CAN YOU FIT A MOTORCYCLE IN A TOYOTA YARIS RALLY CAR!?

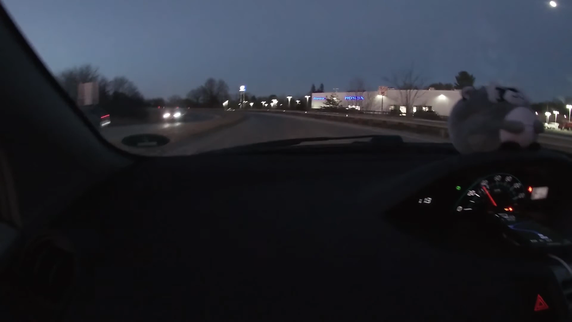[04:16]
It's getting dark out. Maybe I should turn the lights on.